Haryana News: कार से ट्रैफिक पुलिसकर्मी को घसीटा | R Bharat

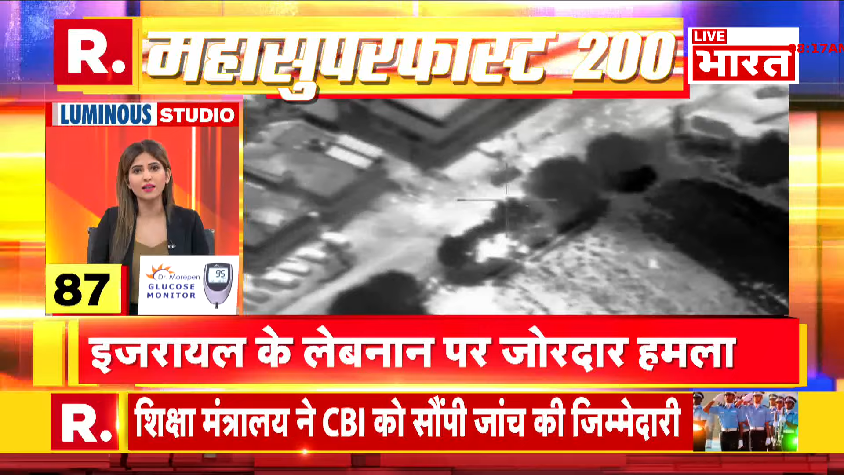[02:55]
इसराइली सेना ने जारी किया हमले का वीडियो। गाजा पट्टी में हमास के कई सैन्य ठिकाने तबाह।